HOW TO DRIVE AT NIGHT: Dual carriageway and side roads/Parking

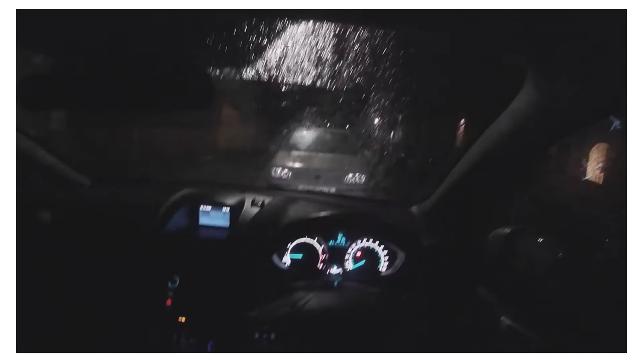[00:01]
right guys on this one I'm gonna be showing you how to drive in the night so let's just get straight into it it's quite dark first
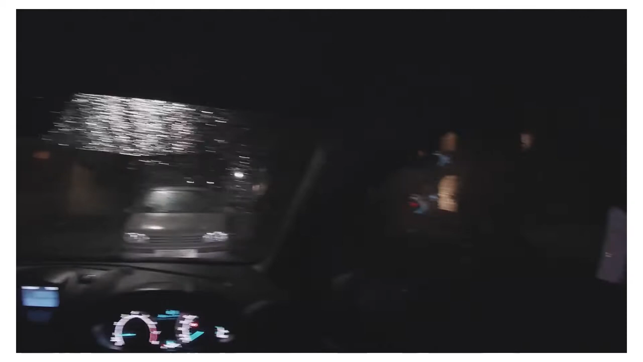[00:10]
thing you want to make sure you do is turn once you've got the engine on turn the lights on
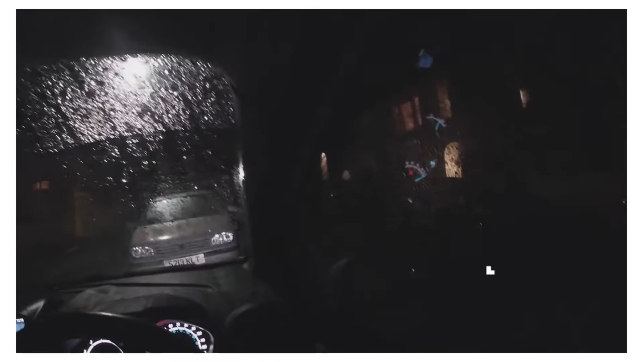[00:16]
so my control is here turn that to the headlights so we don't a full beam
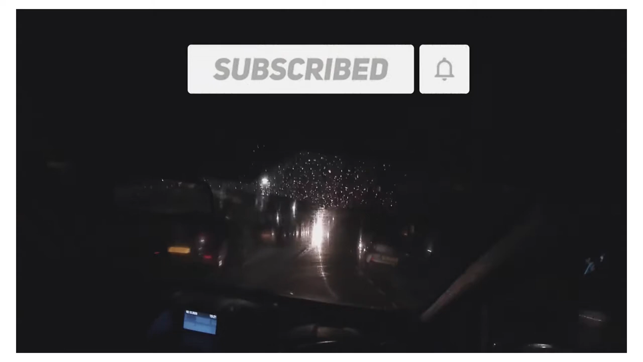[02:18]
not very very low visibility I can just about see this guy's lights and there's not much room for us I'm just gonna wait here
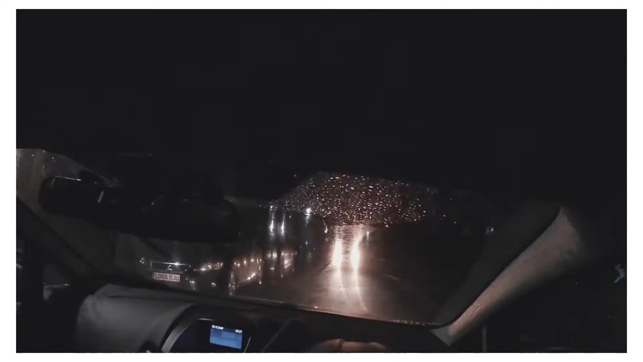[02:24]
check our mirrors before I move on and some of these streets are very poorly lit so you won't see much people were in dark clothes as well like this pedestrian here for instance they're harder to see as we get to the bigger roads like this it's a bit easy to see because it's a bit more lit and people's lights coming from that side as well
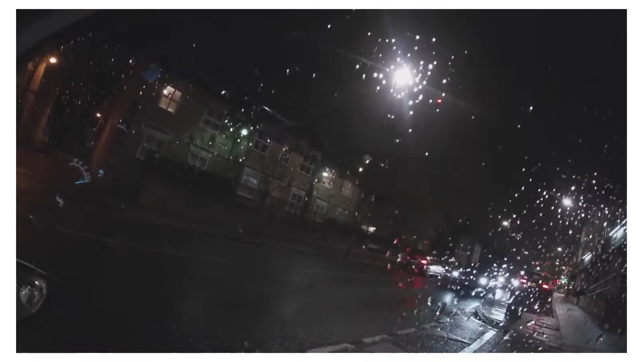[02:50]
checking the side I'm turning into so as you can see it's quite a heavy flow of traffic and just keep looking out for the lights that are coming from that side and then once I decide there's no more lights coming on I'm gonna double check again to make sure that there's no one coming down without their lights on which sometimes happens
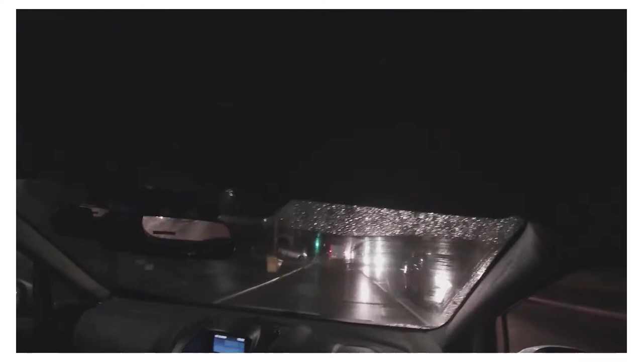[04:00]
so sometimes when it's busy like that or if you can't really see properly you might want to open your window a bit just to get a bit of view what's going on on that side there yeah sometimes other cars will get in the way of your view or cyclists if you can't see just wait until it's clear
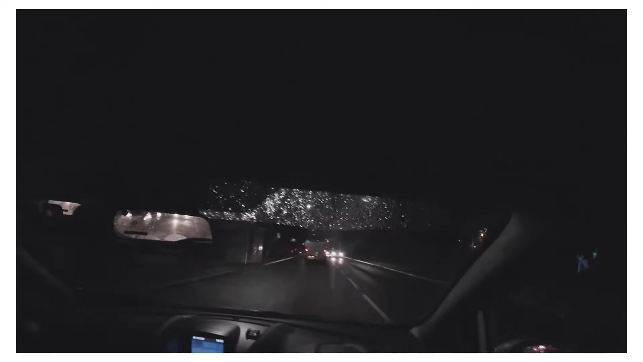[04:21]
or wait until you've moved out the way luckily that guy moved out the way a bit for us so you can see more around him but whenever you can't see don't guess just wait until you're 100% sure that it's safe to move out and then double check again as you're moving so we're looking for going towards Brent cross I'm just keeping to this side and floor markings are not going to be as visible when it's dark as well and check my miracle and I need to go to the left lane
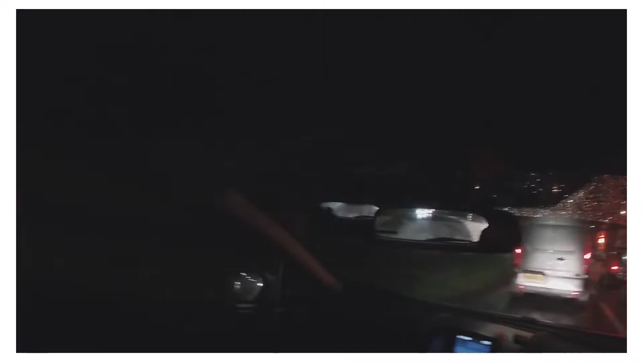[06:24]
in morning it's let's say seven when it's coming up to um when it's sunrise but it won't be this dark trying to keep a safe distance between me and his van in front of me so i'm constantly checking my mirrors as well to see who's next to me so i can go around this van if i wanted to but at the moment it's look looking like everyone's going insane pace anyway so i'm just going to keep behind him
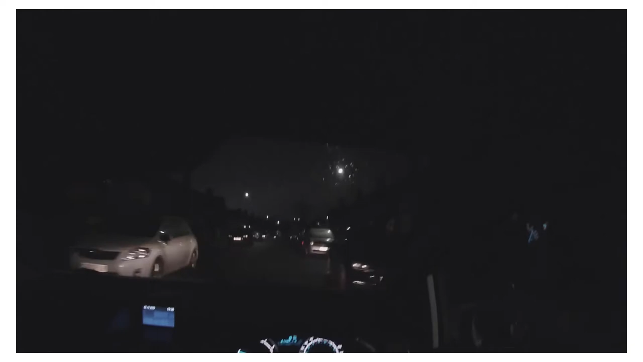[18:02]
you're not sure how the road is laid out best thing to do is just approach approach it slowly if it looks a bit weird or if it doesn't it looks like it's something that you haven't seen before best thing to do is just to slow down just checking for any lights coming through so i'm looking for any
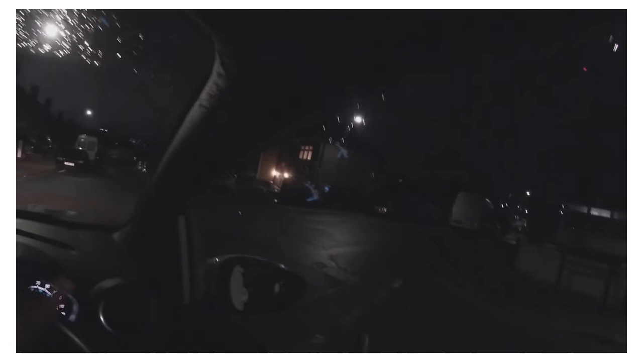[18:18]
lights reflection in the cars as well so you because i would see that before the actual car comes through i'll see the reflection on the other cars that are parked that'll give me a little heads up um that somebody's coming down turning right here still want to be using the same reference points for let me just say something about this light quickly so that guy was indicating
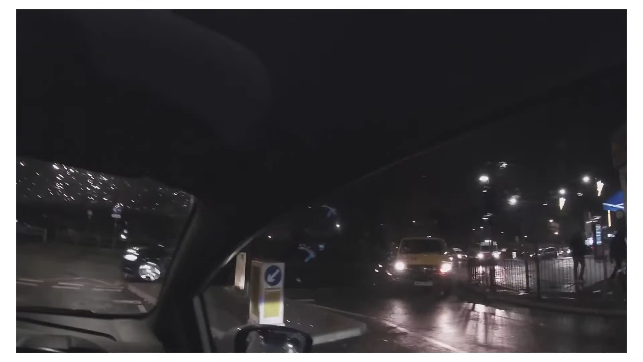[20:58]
sometimes not very fashionable but it will help drivers to see to see okay i'm just looking here
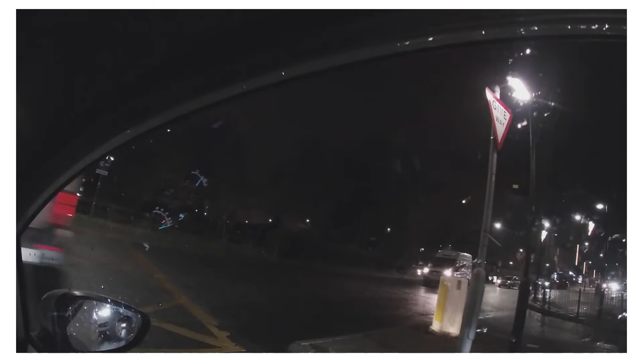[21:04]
see where these guys are going i want to go to the far right lane over there it's quite busy i'm not gonna rush it there's quite a lot of traffic there
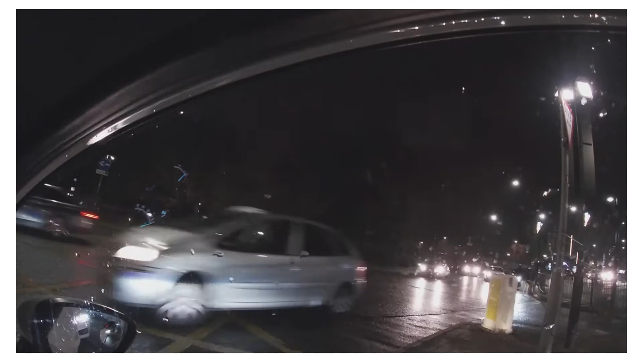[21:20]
because i can see i can see a gap now that car was turning i couldn't see a signal i don't know if you signaled or not but i wasn't taking that chance
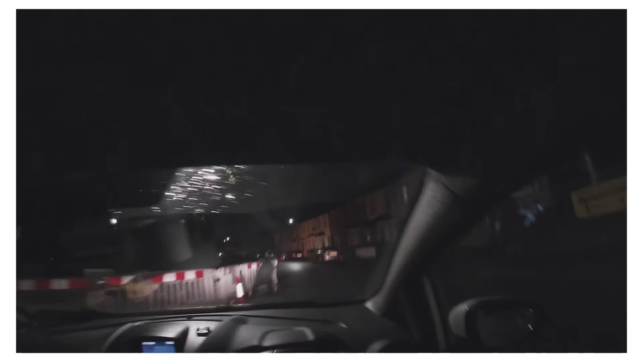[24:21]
so it can be harder to see as well or judge how far the cars are coming towards you so that van that was just coming down the road before i turned it's harder to judge how how far they are but there i could as i got closer i could see that it was far enough away uh but if you're unsure remember just wait safer that way you're not gonna better off waiting because you don't want to rush it and then end up making a mistake so there i'm looking through the window here to see what's going on around the corner rather than looking forward there check my mirror before i come out so here um